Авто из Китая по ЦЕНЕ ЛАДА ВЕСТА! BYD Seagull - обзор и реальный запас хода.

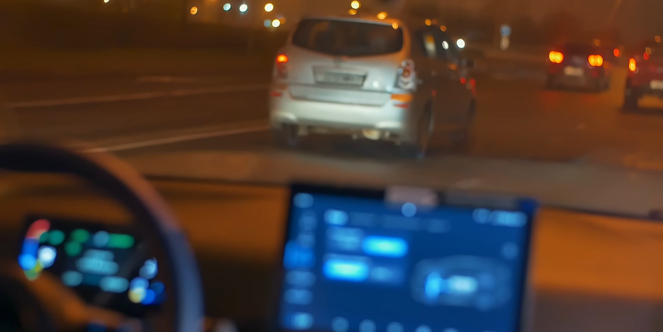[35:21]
Блин, ребята, в горку она вообще не едет. Включаем аварийку, потому что пацаны не поймут. Давай, давай, давай, давай, давай, давай, давай, давай, давай, давай. Как ей тяжело. Давай, прямичок, прямичок, поднялись, поднялись.
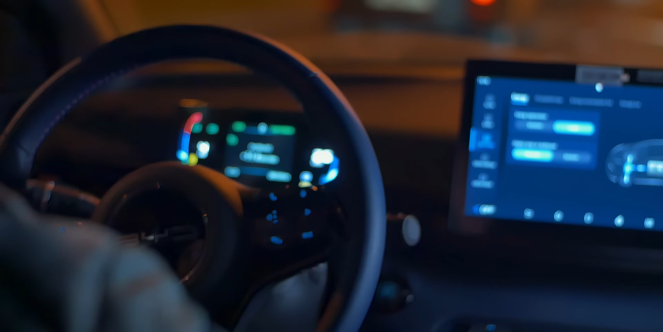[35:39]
Все, я вот топлю, у нас такой пригорочек получается. И он у нас достаточно длинный.
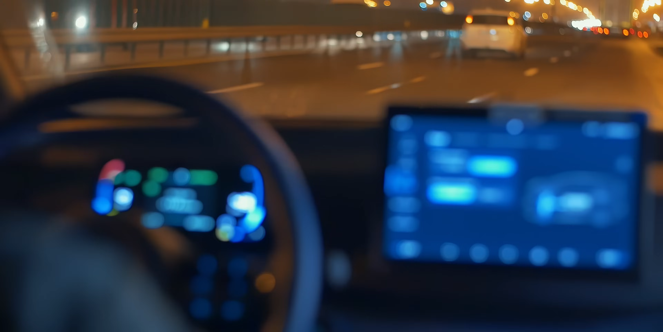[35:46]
Вот этот пригорок нам может все испортить, все.